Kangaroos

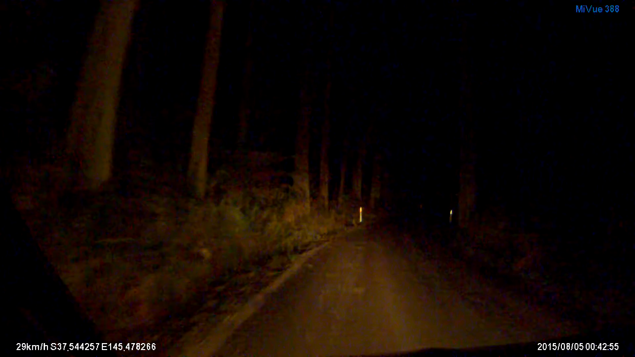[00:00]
So I'm 65, I don't know if then the government with supplements with disability or whatever, sickness benefits, have you got sick? Well, if you weren't working, you get money. Not going to be a huge amount, but they give you some. It's basically, you know, that's where the thing is. Oh, hey. There we are, I'm driving down the road and there's two kangaroos bouncing along in front of me.
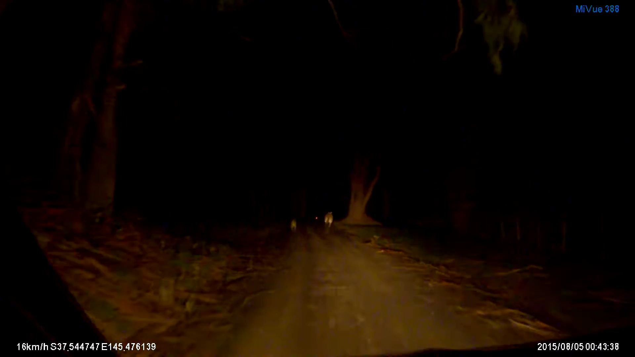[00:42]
I'm going at about 20 kilometres an hour and they're bouncing everywhere. Come on. Oh, look, they're going backwards and forwards. Don't run the motor. I'm not. Where are they going to go? Are they going to go in my place? Yes. Yes, they are. Two have gone down the past and one's gone in. And they're going to say, hey, he went in there.